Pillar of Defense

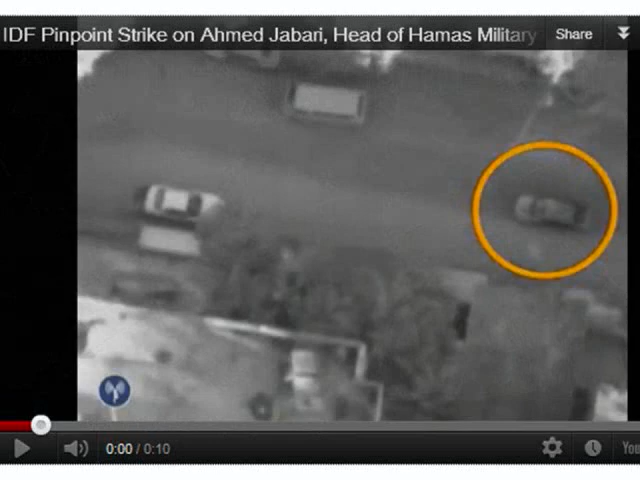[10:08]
An Israeli airstrike killed Jabari in a pinpoint attack on November 14th as his car was traveling in Gaza.
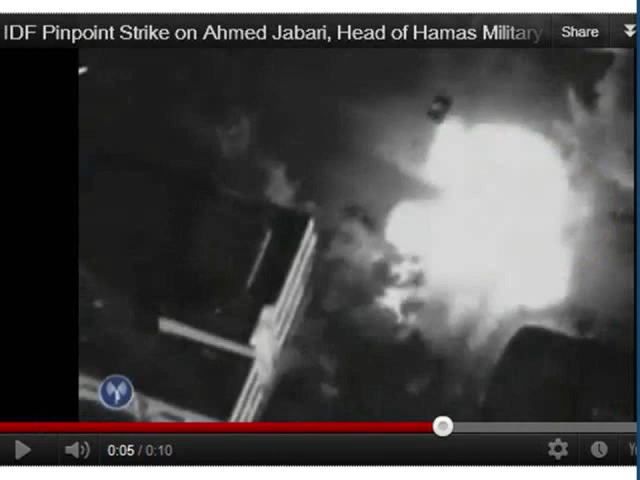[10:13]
Israel also conducted hundreds of airstrikes against other terrorist leaders, as well as their operational infrastructure.